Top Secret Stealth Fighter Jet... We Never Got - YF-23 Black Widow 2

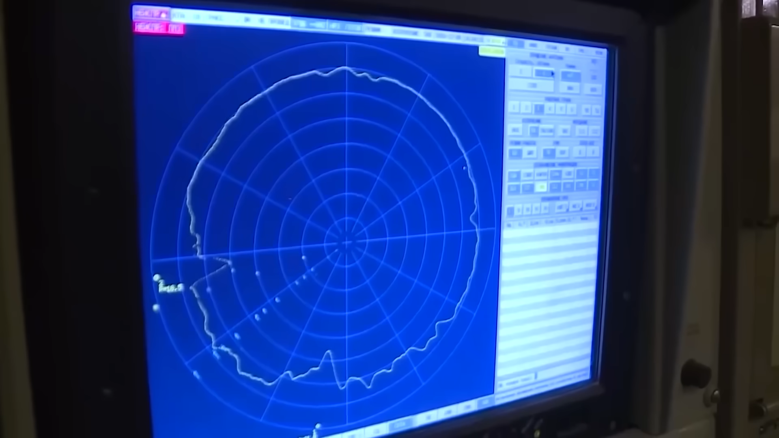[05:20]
This is very clever, because you see, in normal circumstances,